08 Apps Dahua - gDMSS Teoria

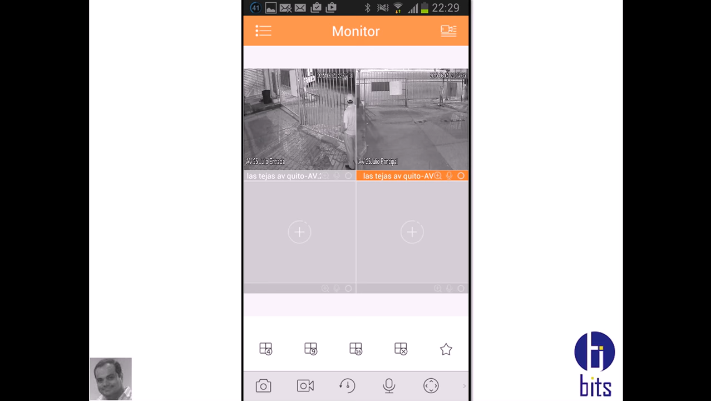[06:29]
las dos cámaras bien reproducción visualizar
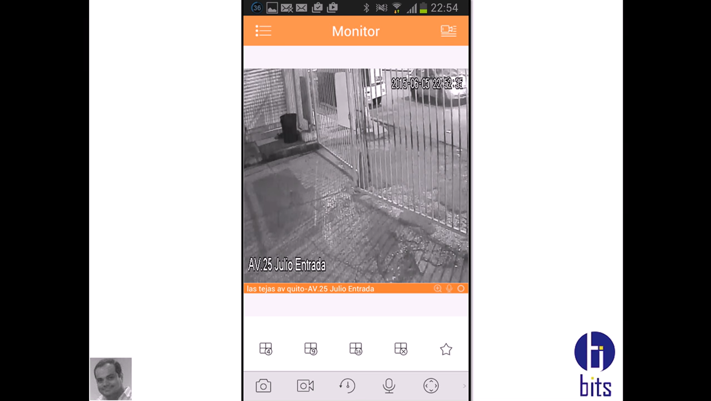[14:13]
ya estás en este entorno en este entorno ya estás y lo único que vamos a hacer es yo quiero visualizar por ejemplo esta imagen lo único que vas a hacer es tomar una foto donde